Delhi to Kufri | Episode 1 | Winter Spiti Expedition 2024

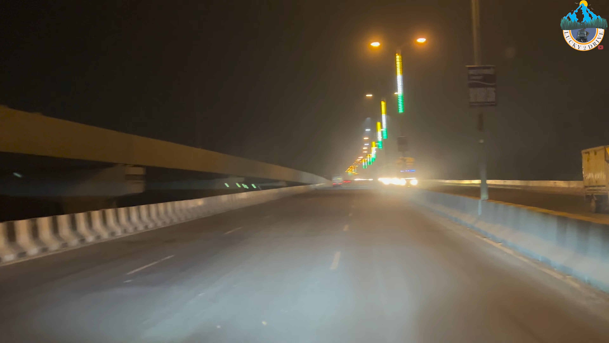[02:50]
अब आ चुका हूँ मैं बाईपास से, लेफ्ट ले लिया है बेसिकली, और जीटी करनाल रोड पे आ चुका हूँ।
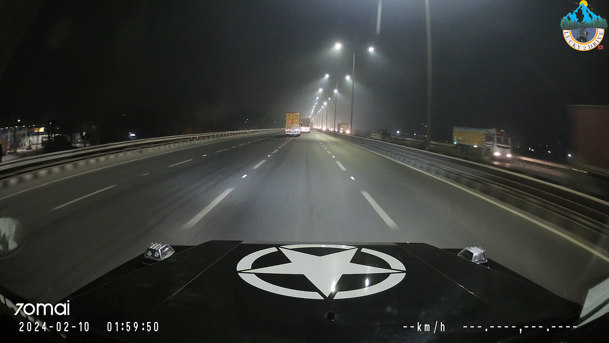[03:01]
तो अब 10 मिनट में दिल्ली बॉर्डर आ जाएगा, उसके बाद 15 और मिनट में अमरीक सुखदेव आ जाएगा, जहाँ पर मुझे रुक के वेट करना है गौरव का।
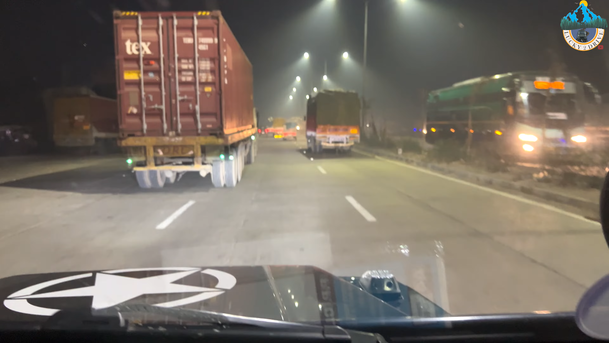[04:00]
थोड़ी सी दूर है अभी तो नज़र भी नहीं आ रही होगी, बट अभी हम उसके पास पहुँच जाएंगे फिर वो नज़र भी आ जाएगी, वो रही सामने उसकी गोरखा। कहाँ पर? यहाँ पर।
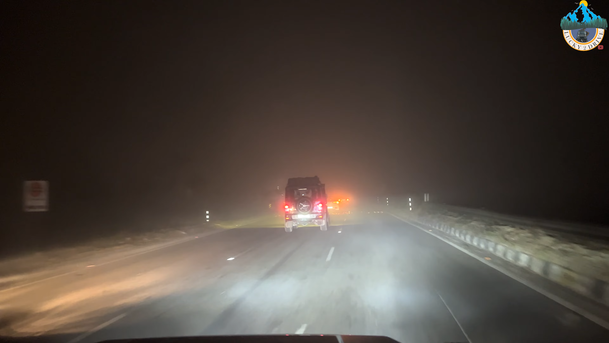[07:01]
फिर ठीक हो जाएगी, तो यही खेल चल रहा है यार फॉग का। अब मुझे लगता है यार ये चंडीगढ़ तक ना यही चलेगा, आई एम श्योर। उसके बाद पहाड़ों पे भी रहेगी,
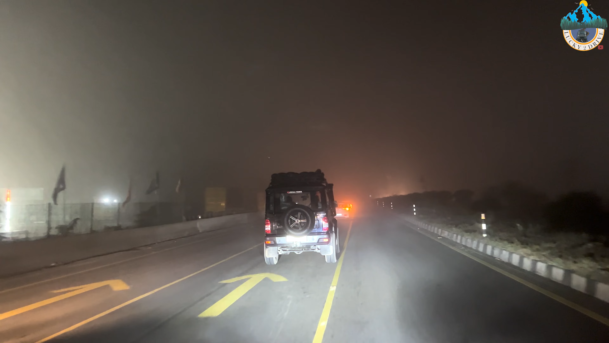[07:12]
पर ठीक है पहाड़ों पे ऑफिस से आप इतनी तेज वैसे भी चलाते हो, मेन तो यहाँ पे जो वो लैंड मतलब हाईवेज हैं जो आपके प्लेन एरियाज में, वहाँ पर थोड़ा इन चीज़ों का ज़्यादा ध्यान रखना पड़ता है।
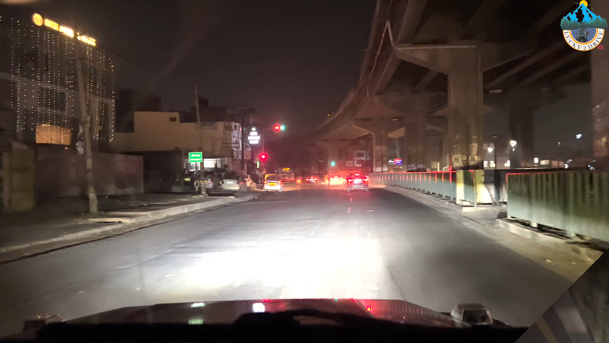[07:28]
ये है टर्न जहाँ से हम लेंगे राइट और निकल जाएंगे शिमला की ओर,
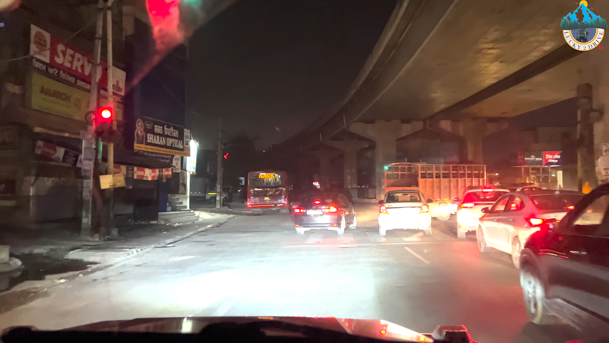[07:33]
सीधा जाएंगे कंटिन्यू ऑन नेशनल हाईवे 5 फॉर 800 मीटर्स। और चंडीगढ़ में पहुँचना तो वैसे ही खतरे से खाली नहीं रहता यार,